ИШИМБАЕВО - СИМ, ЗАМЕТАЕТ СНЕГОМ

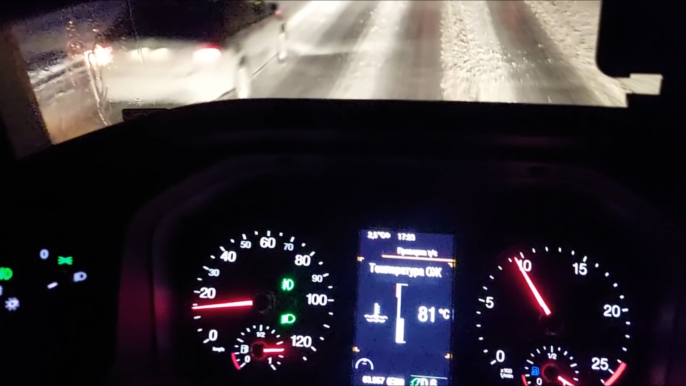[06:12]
как-то сима дойдет там так то все стоит и мы еще встанем у его и надо на снежок выбираться
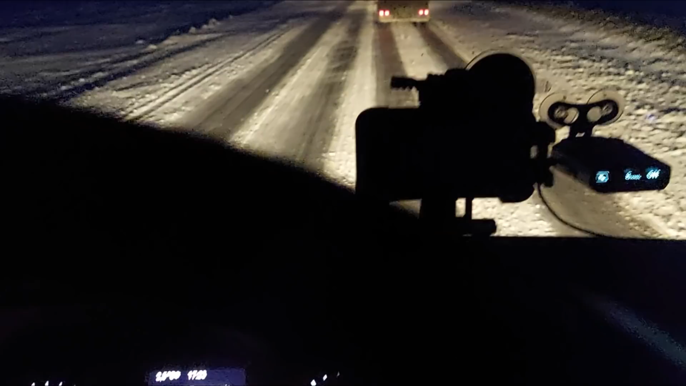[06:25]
его мое тут гора то не крутая но она затяжная включаем управление механикой
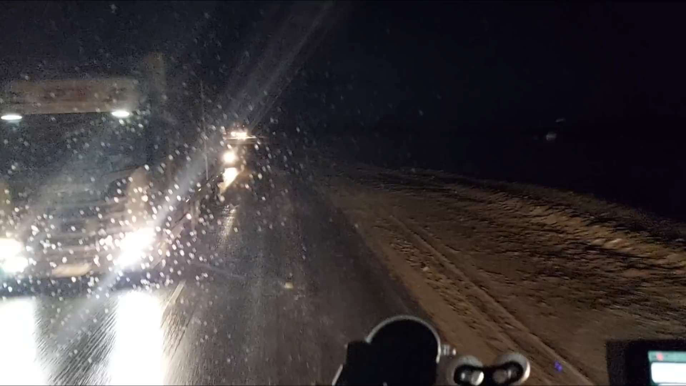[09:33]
Да, тут и сейчас еще мы хлебнем горюшко-то. Этот подъем сейчас поднимемся. Там еще самый затяжной, так это Сим останется. Эти-то можно с разгона проходить. Вот сейчас будут в районе поворота на Карпачево.
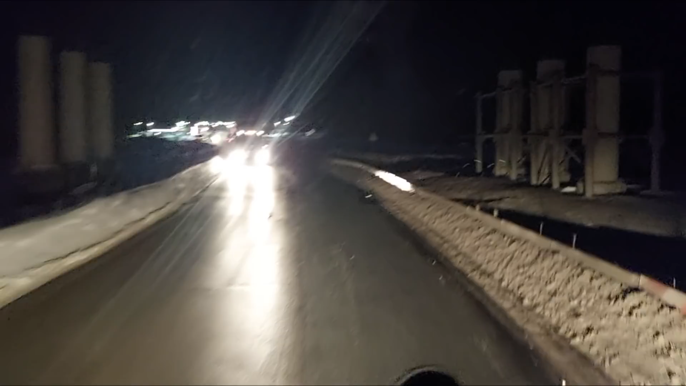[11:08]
Да, и что самое плохое, ветер-то не прекращается. Так и идет перемет с полито. А на поле-то снега лежит полно. Вот смотрите, что творится здесь. Здесь хоть широкий перекресток, а где вот дорожка только в две полосы, туда и обратно.
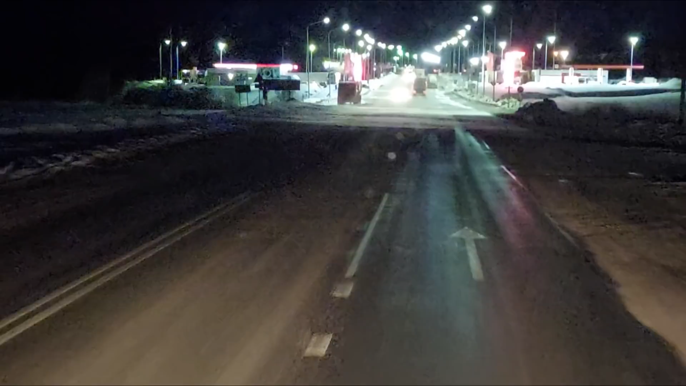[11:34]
Ждет нас веселая дорога сегодня. И все, что я намыл, все стекла одним разом превратились
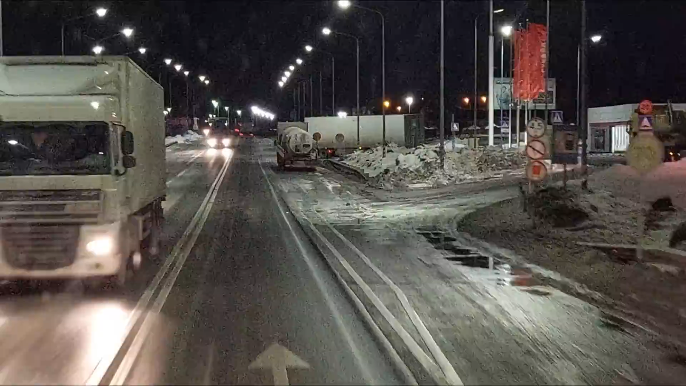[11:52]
в занавеску, греки с грязи. Да, если, конечно, сейчас на 7 мы встанем, то будет возможность выйти и помыть хотя бы фары. Чтобы дальше потом ехать, насколько хватит до следующей стоянки.
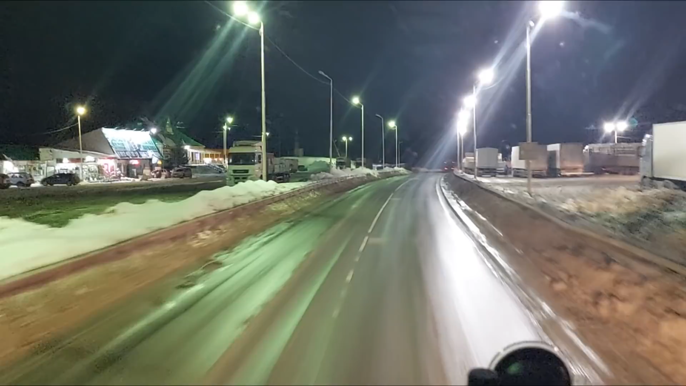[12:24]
Вот она у нас стояночка возле кафе Макдан.
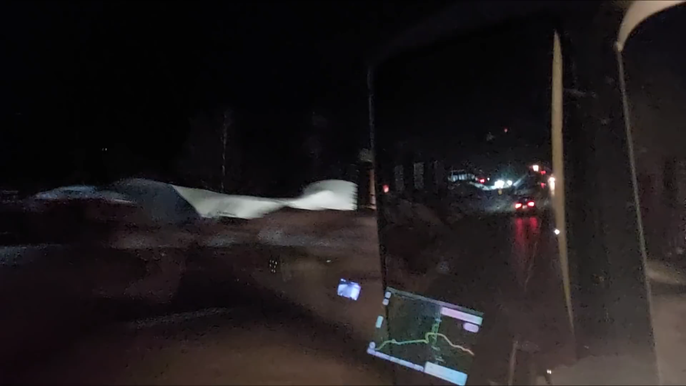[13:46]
Но это смотря с какого направления ехать. Объездная дорога города Сим. в который мы сейчас и направляемся. Точнее, в эту пробку. Где сейчас ребята борются с гололедом. Да, я представляю, здесь небольшой подъем, не крутой. Мы встали, а уж вот там-то подъемчик-то будет
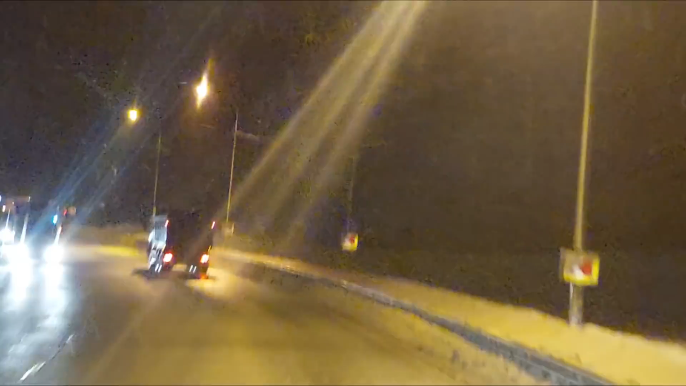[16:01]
Там-то хоть с поля дуло, а здесь еще и сверху сыпет.
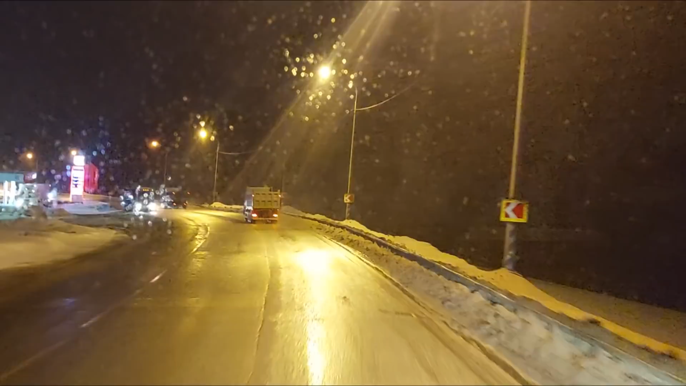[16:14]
Так, если мы там будем вставать, надо еще пониженную включить. На девятую передачу она хоть держит получше. Ай-яй.
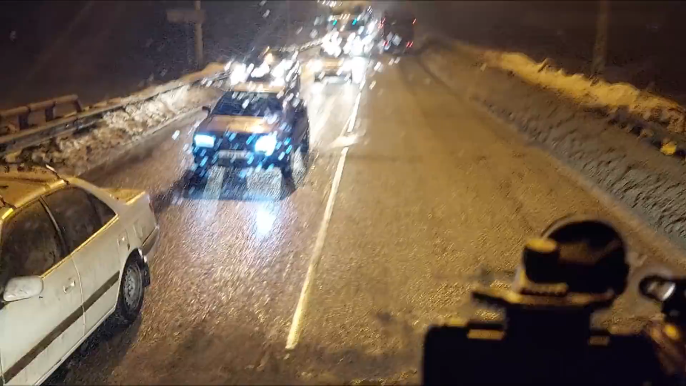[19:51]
Давай-ка вот здесь левее возьмем на выходе. взяли левее а правее так там вообще ямина.
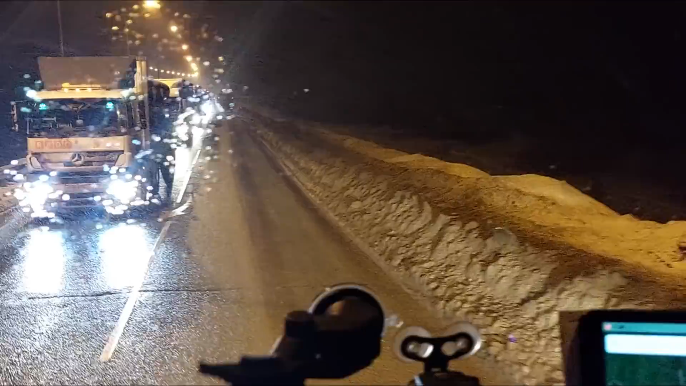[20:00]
Так, ну что, набираем обороты в гору и бежим из этой пурги, которая с каждым часом все больше и больше становится.
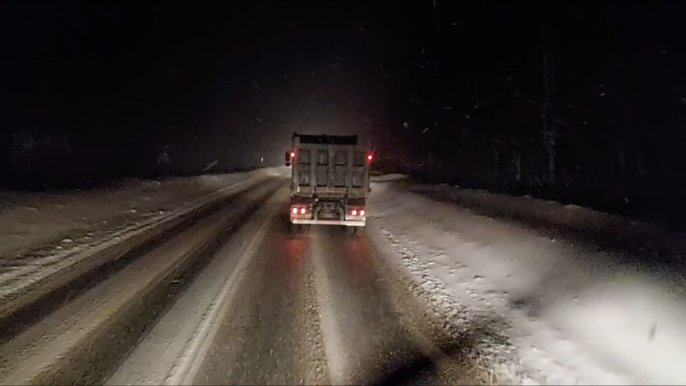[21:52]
Я думал, сейчас по ремонту пойдем медленно, а смотрю, там аварийка вроде моргала, стояла. Неужели здесь засада? да, она пятерка.
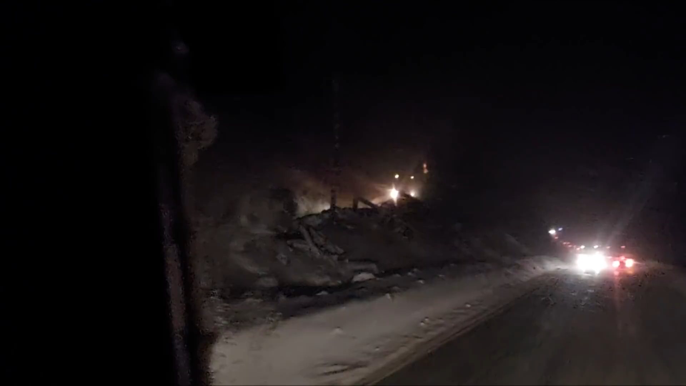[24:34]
к экскаватору вплотную, чтобы вывести оттуда грунт. Да, дорожнички, честь вам и хвала.